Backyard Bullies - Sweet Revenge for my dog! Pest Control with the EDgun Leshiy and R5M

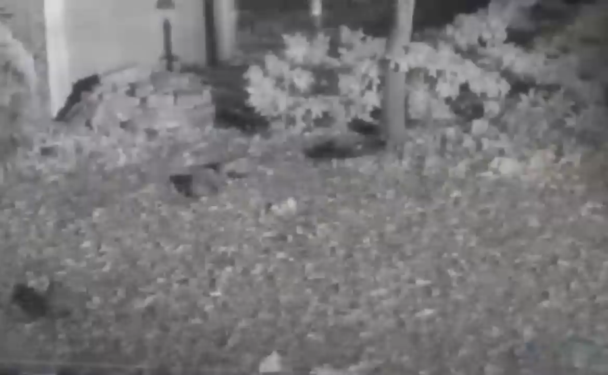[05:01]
I reviewed the footage from one of the security cameras and saw two giant possums doing a number on this dead raccoon. They'll be back as they think they got a free meal, but I'll be ready for them. The apparent king of the backyard bullies, the big bull of possum. This massive possum has been coming through the yard around 3 or 4 a.m. almost every night. Our dog Piper's old, and she'll wake me up to go outside right around that time.
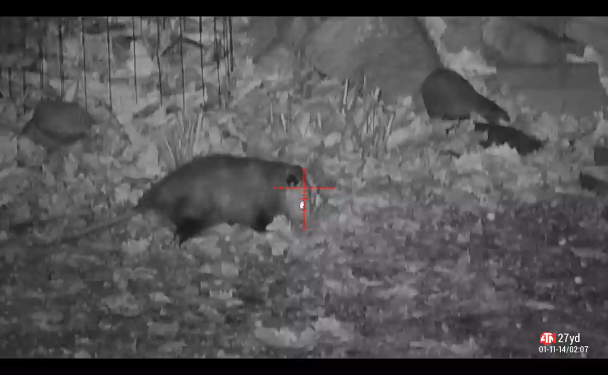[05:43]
Things escalated quickly as this big bull went broadside, and I was able to get a clean headshot.
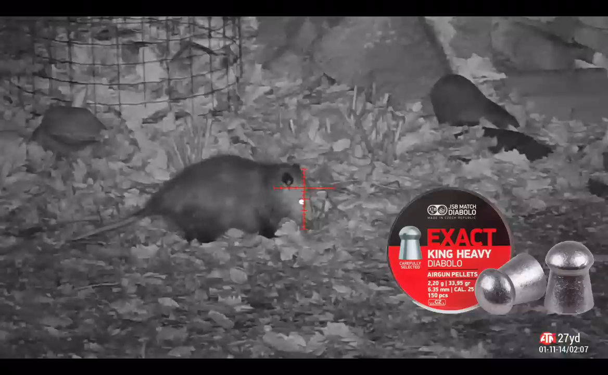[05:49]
Let's watch that one again in slow motion.